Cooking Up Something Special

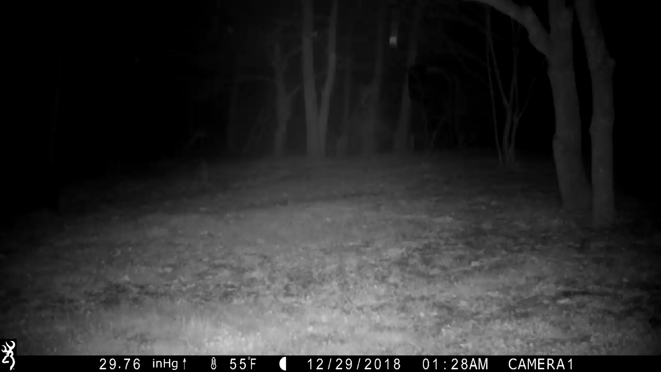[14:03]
somebody might have even shot him in his back leg or hindquarters or something, but he's got a gimp, and he comes in all the time. He eats some of the corn I put out, but he also just tears up the yard a little bit, but not too much, you know, to, like, piss me off. Anyway, that's gimpy. I think that's another reason the coyotes come in the yard, too, because they usually come in after him.